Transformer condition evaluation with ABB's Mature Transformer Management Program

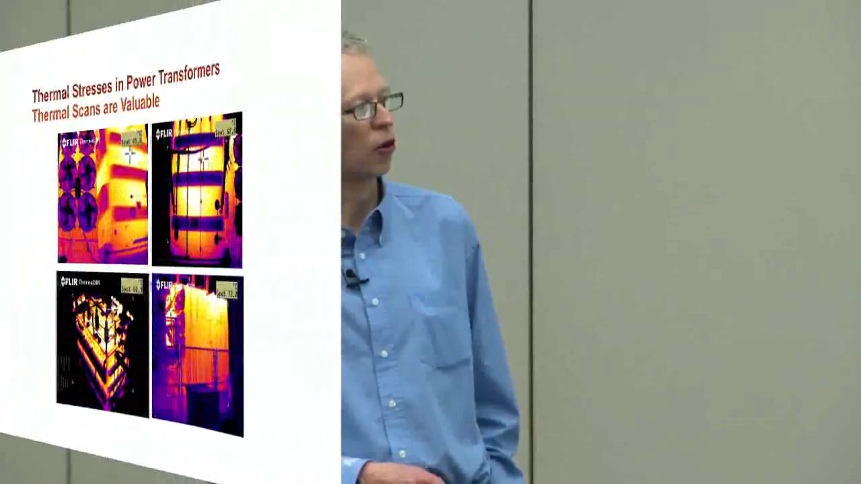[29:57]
So here, actually, I mean, you can see this cooling is red, and, well, this one should be too, but it's not because for some reason it's blocked or it's been shut off. So, I mean, and you can also, like, often you can see if there's hot spots around the tank and that.
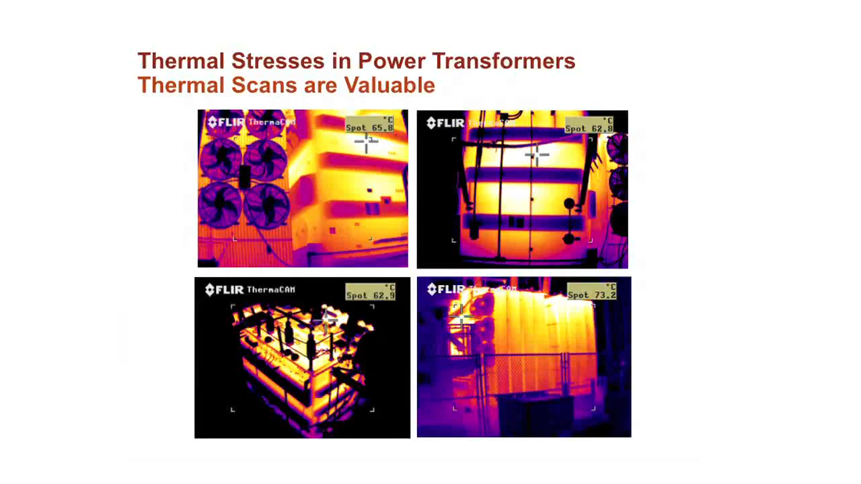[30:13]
So this can be a very good tool for seeing if there's any issues with the transformer. Okay, so then we calculate all these different individual risk factors,